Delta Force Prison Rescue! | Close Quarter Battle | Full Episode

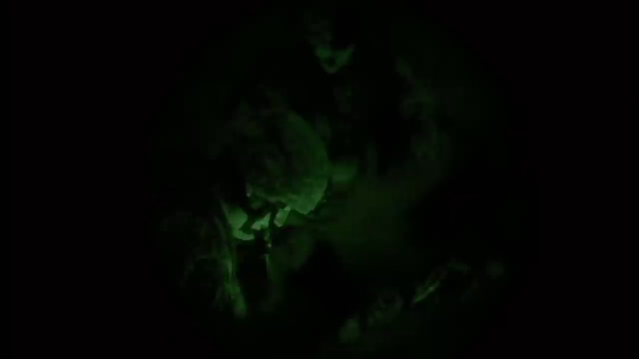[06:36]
During Operation Acid Gambit, night vision optics were used by all branches of the military, from helicopter pilots all the way to the DeltaForce team on the ground.
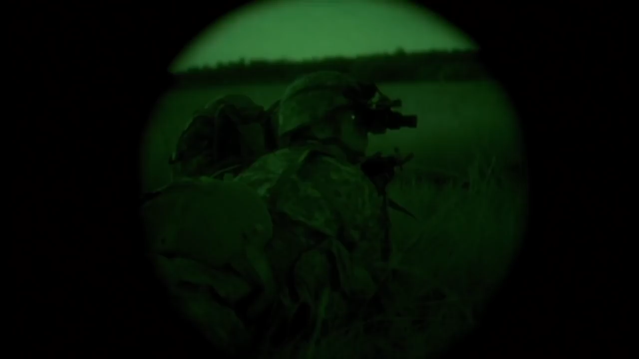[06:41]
This provided the operators a crucial advantage over their opponents.
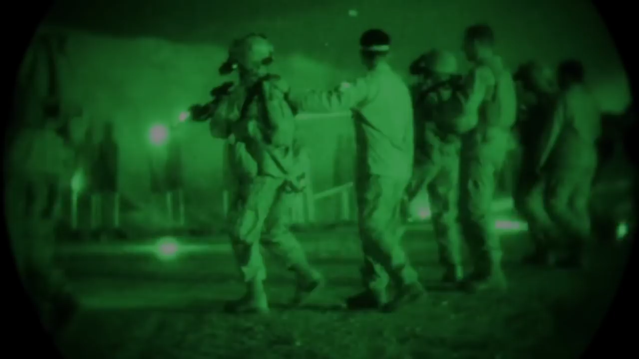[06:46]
Night vision and thermal vision are two different things.
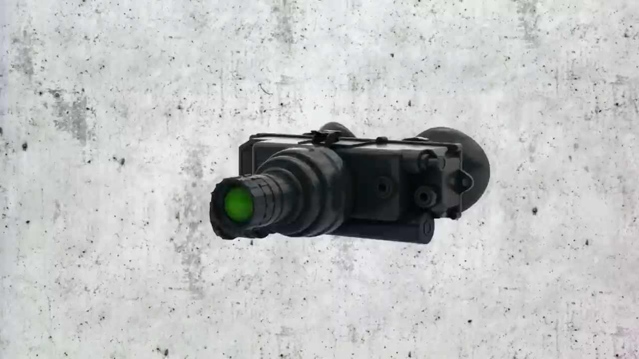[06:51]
Night vision refers to sensitive optics that can pick up extremely low-level ambient light and increase its visibility.
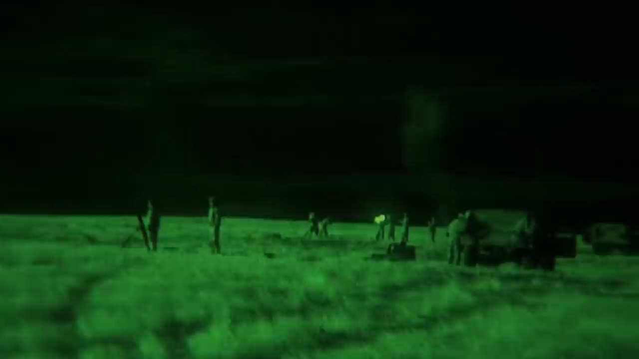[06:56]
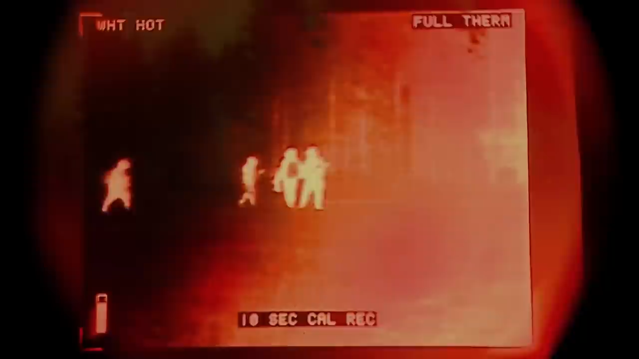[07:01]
Thermal imagery are optics that actually see and reveal heat signature.